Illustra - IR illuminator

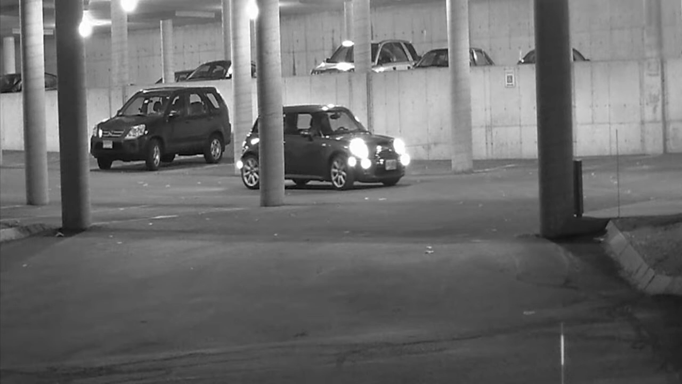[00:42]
all the other information you need to see in a critical situation, low light, at night, cars coming and going. The camera is not fooled or confused by the change in light.
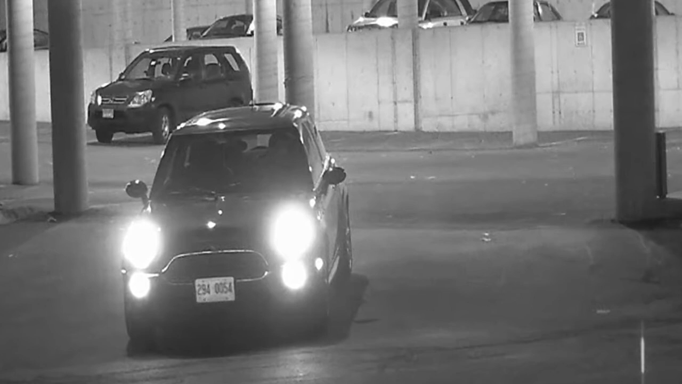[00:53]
When you need to see the detail in a car at different angles, the IR Illuminator doesn't just help in seeing what's going on all the time, it can burn through those headlights and pick up that license plate. For more information please visit us at AmericanDynamics.net